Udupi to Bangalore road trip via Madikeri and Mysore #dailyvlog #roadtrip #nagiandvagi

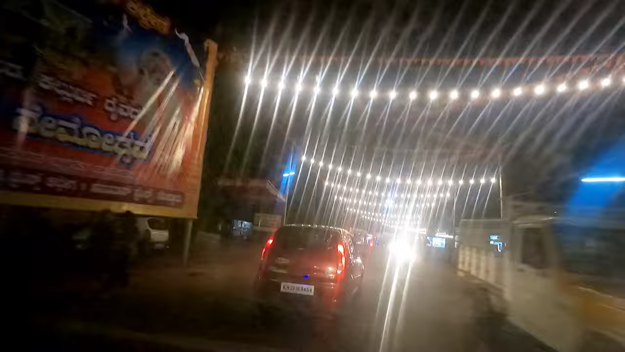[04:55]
उडुपी में पर्याय खत्म हो गया, यहाँ पे कोई तो फंक्शन चालू हो गया. गाइस मजाक मजाक में हम लोग पहुंच गए हैं मडिकेरी.